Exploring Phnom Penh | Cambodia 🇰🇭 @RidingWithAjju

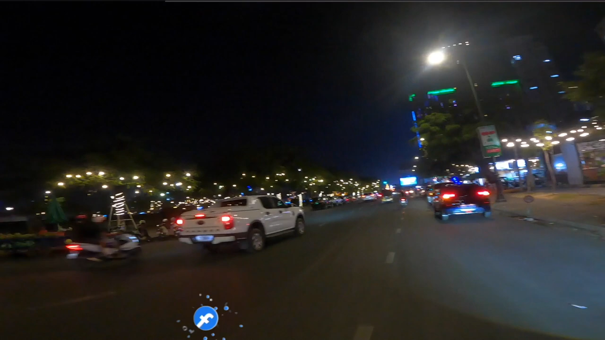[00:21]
कुछ है शान हो जारा है रात का है तो अच्छा देखने में
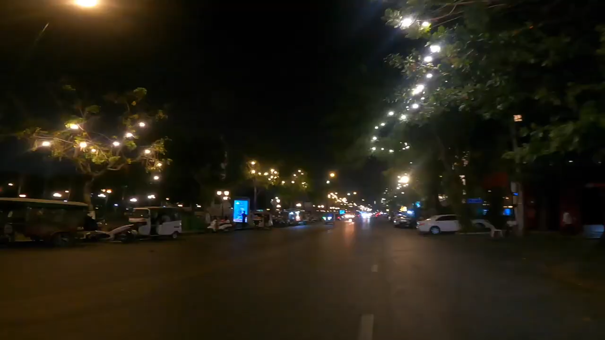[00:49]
भाई है मजा रहे हैं रोइल पैलेस की साइड है और और रोड पर देखो पेड़ के लाइट है लगा रखी है
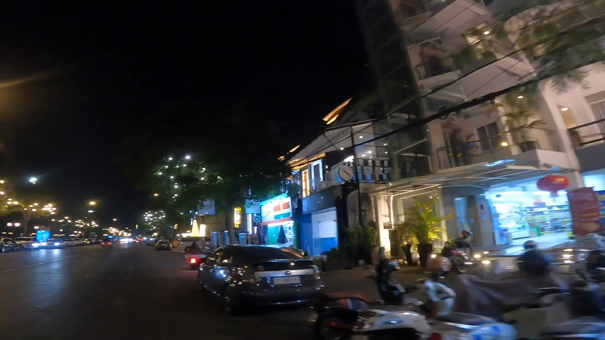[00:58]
और छोटे-छोटे श्टॉल भी खाने पीने के और लोग साइड में क्सुषाइज कर रहे है दोगिंग भी कर रहे हैं डांस भी कर रहे
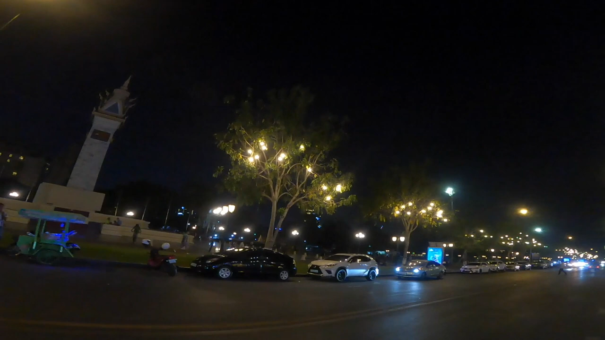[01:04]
अच्छा है यह ना यह स्टोल एसे लगे हुए है
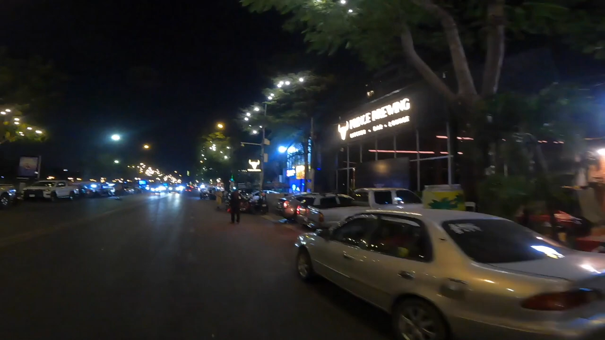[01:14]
अच्छा है यार कशीनों बहुत है यहांपर फिस साइड रात को